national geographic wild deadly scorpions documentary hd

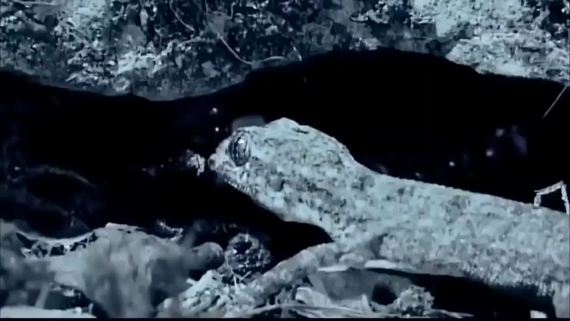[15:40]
Asian forest scorpions rarely use their stinger.
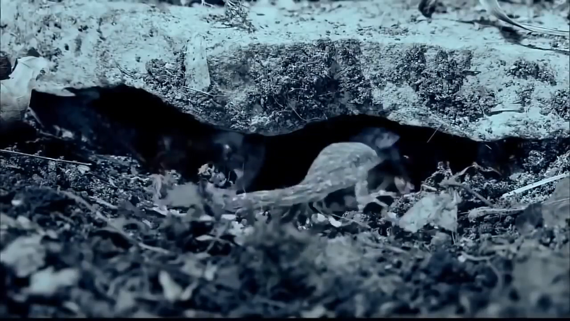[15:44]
Equipped with incredibly strong claws, they prefer to crush their prey to death.
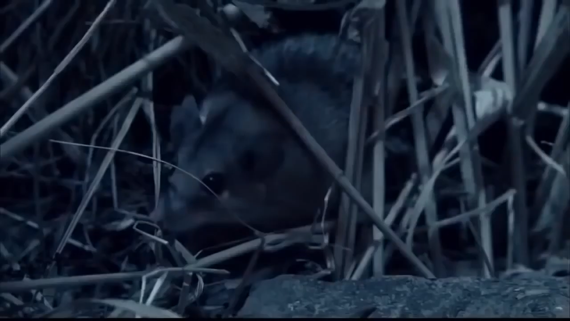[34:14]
Notoriously curious, the mouse investigates. This species of scorpion has acquired a very
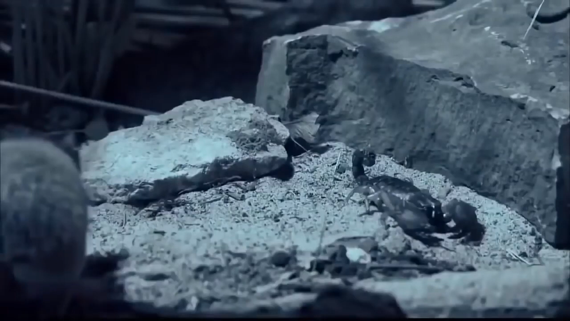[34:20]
direct means of letting a guest know they're not welcome. Enthusiasm unabated, the spiny mouse comes back for a second look.
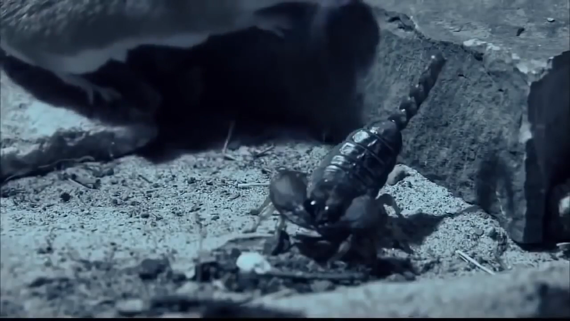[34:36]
A strong defensive posture and an increasingly agitated hiss drive the point home.
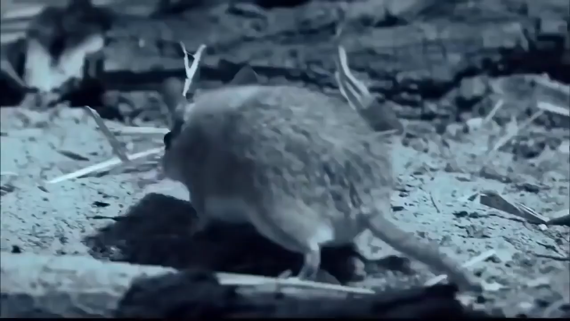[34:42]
Hissers are easily irritated and quick to defend their personal space.